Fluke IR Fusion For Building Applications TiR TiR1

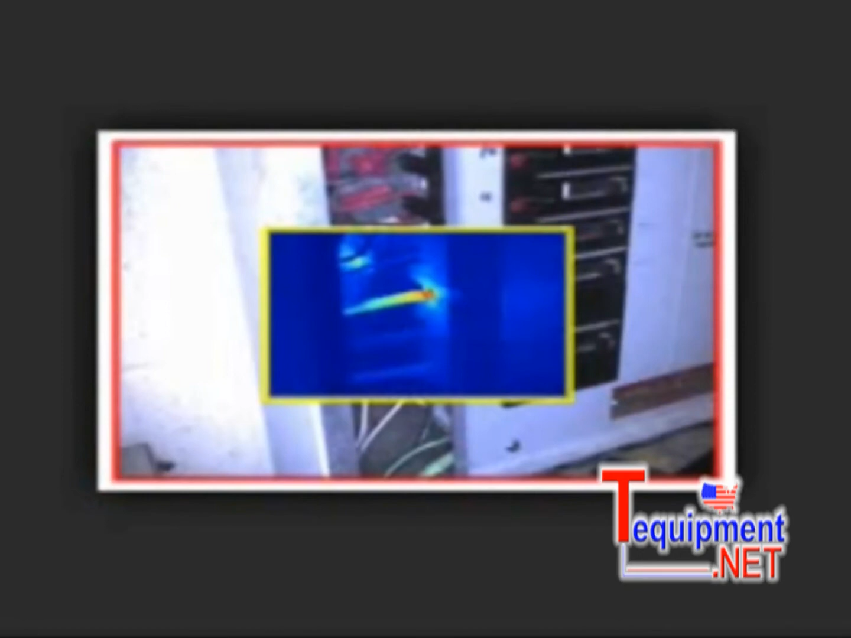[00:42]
IR Fusion technology doesn't just overlay the image, it aligns the two on the imager for a more accurate view.
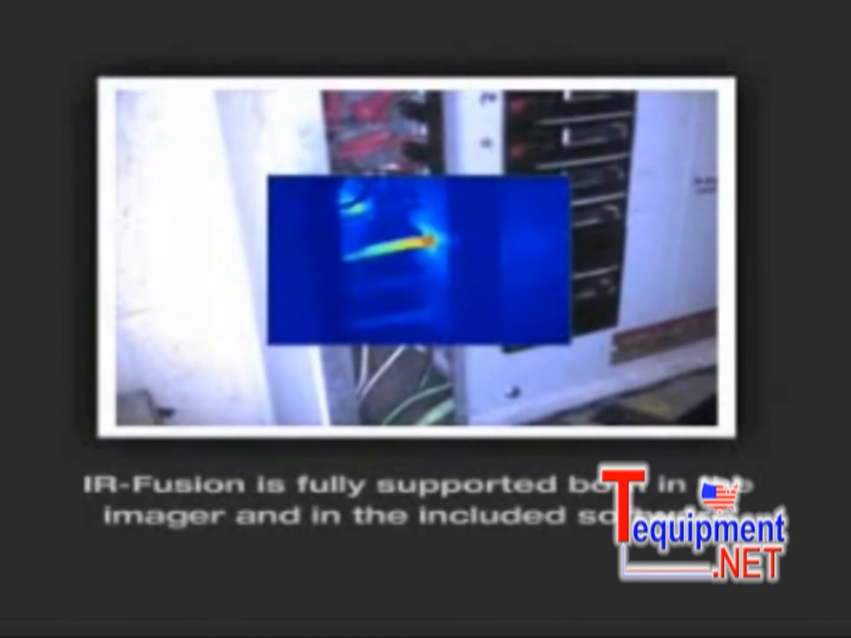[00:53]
Unlike some others, IR Fusion is fully supported both in the imager and in the included image included software. In this example, the infrared image shows a sharp temperature difference, indicating a potential problem area.
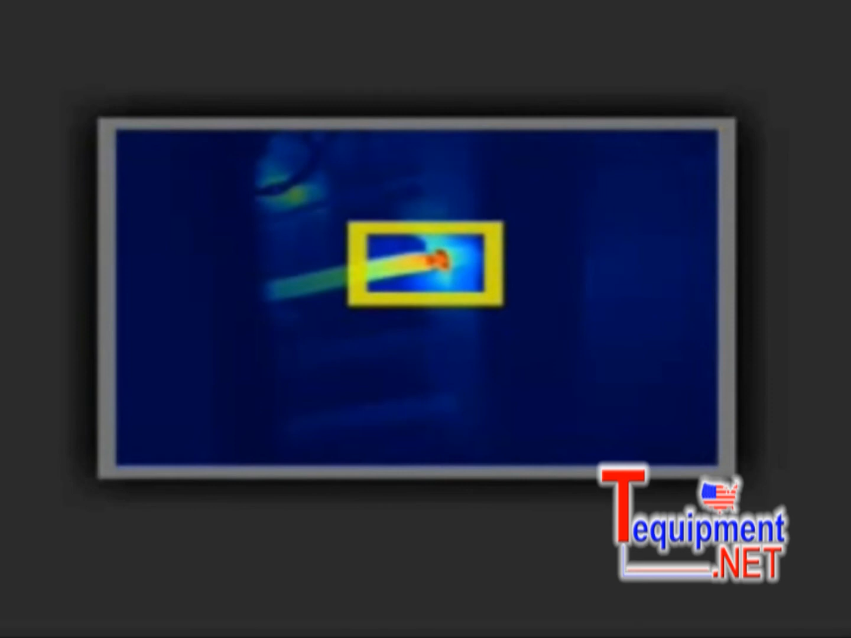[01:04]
Only Fluke offers precisely matched pixel-for-pixel fused images for high-accuracy imaging. Fluke IR Fusion shows the problem in the infrared image, the location in the visual image,